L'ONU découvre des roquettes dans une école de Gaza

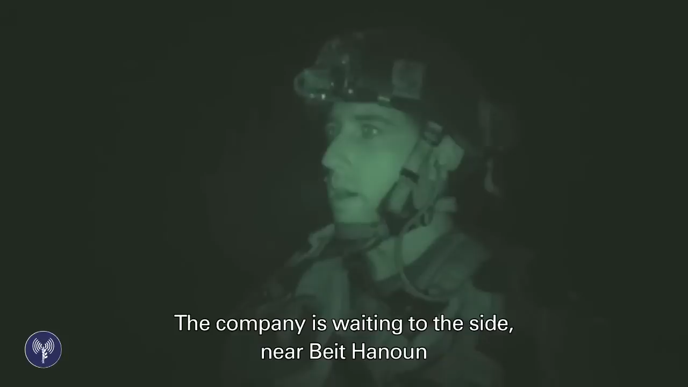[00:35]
הכוחות של הפלוגה נערכים פה לחיפויים אל מול בית חנון לשכון סביבון כדי לאפשר את הפיצוץ של המקומות האלה
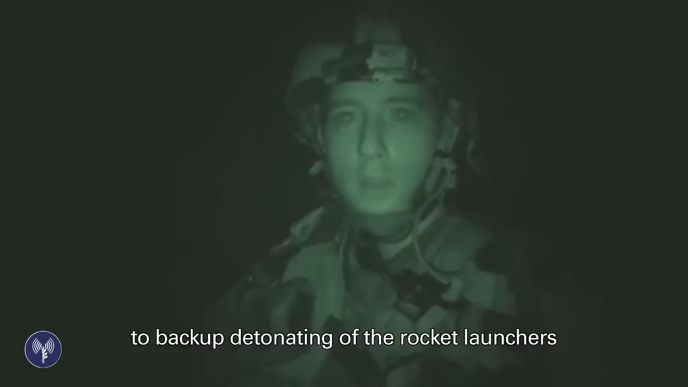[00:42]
שוב רואים חמאס משתמש בבתי ספר כדי לנצל את המקומות האלה, כדי לשגר טילים לאורפן ישראל אנחנו רואים פה טילים שמוכנים לשיגור,
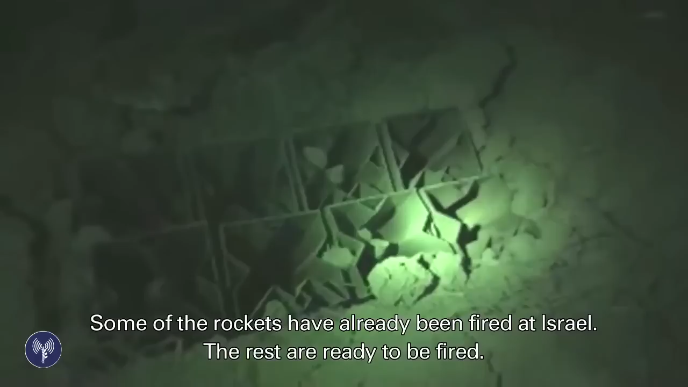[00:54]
אפשר לראות שחלקם כבר נוראו לאורף מדינת ישראל השאר מוכנים לשימוש, מאחורה זה הבורות,
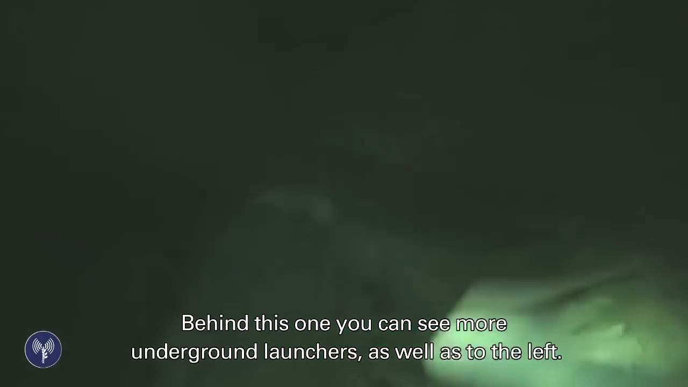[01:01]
יש פה מצד שמאל עוד שתי בורות כאלה אחד, זה השני,